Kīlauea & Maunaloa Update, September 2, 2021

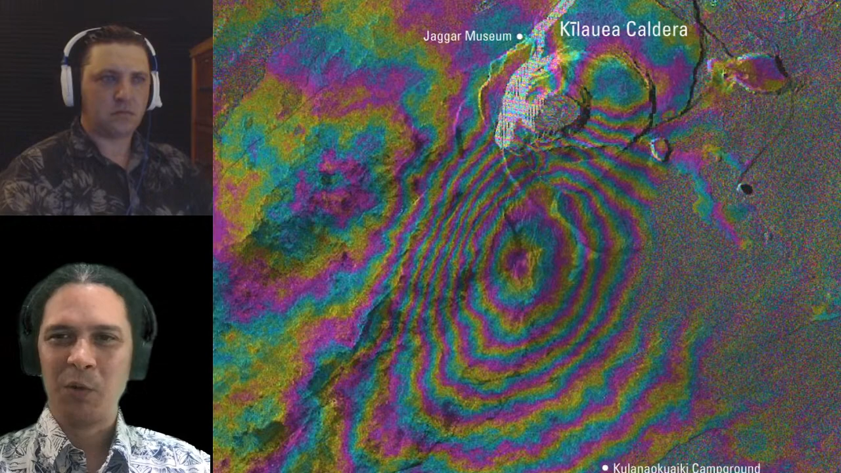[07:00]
is the satellite will come and do one pass over the Earth and collect elevation data with the radar. And then it comes back and does it again after a certain interval of time, right? And so if I scroll this image down here, you'll see here it says at the top, this is from August 19th, September 1st, 2021. So that's our window of time, the two passes of the satellite that shut down the radar. And in between, it collected elevation data and it subtracted those data sets from each other. And so what you're seeing here is that the residual, the difference, what changed between those times.
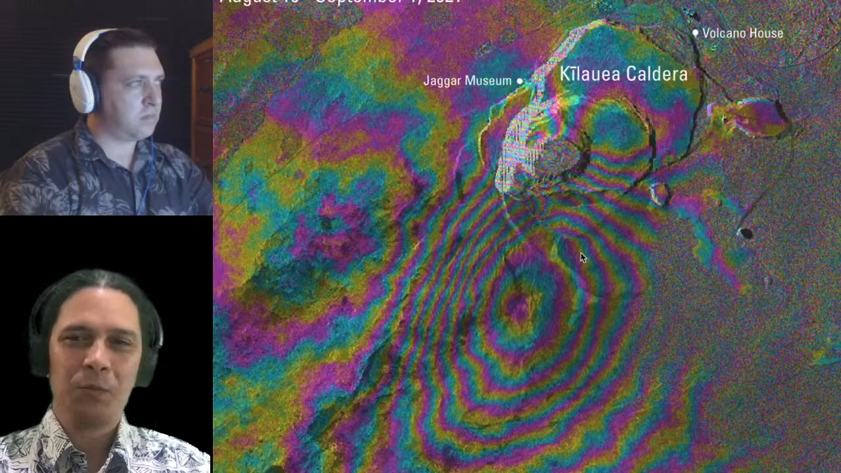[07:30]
And it's a pretty psychedelic pattern here, which is, if you're not used to seeing an INSAR image here. And there are other ways to display this, and I'm sure we'll see those in the future.
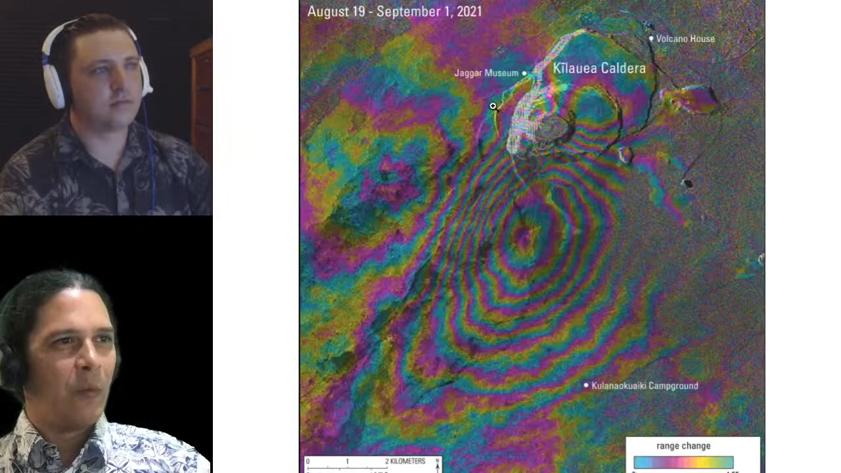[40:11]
the INSAR satellite data, right, which is showing once again in that exact same area, maybe not exact same area, but similar area right there, showing that center of deformation.
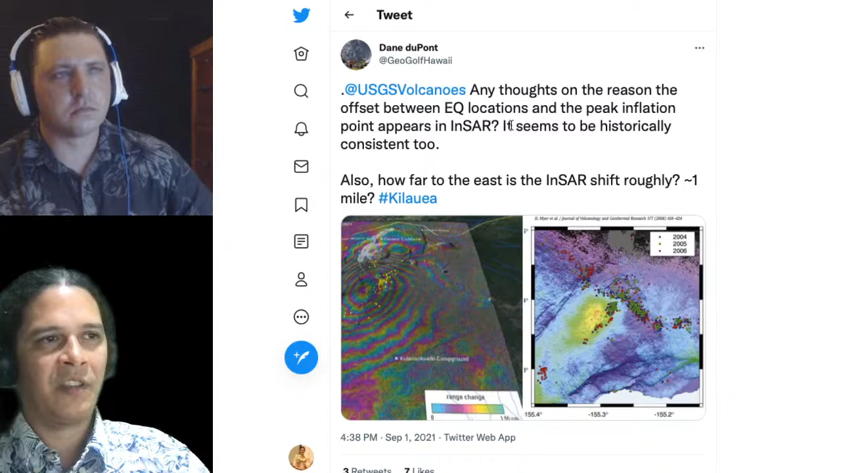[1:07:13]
He shows the paper we just showed you guys. He shows the NSAR with the earthquakes to the side.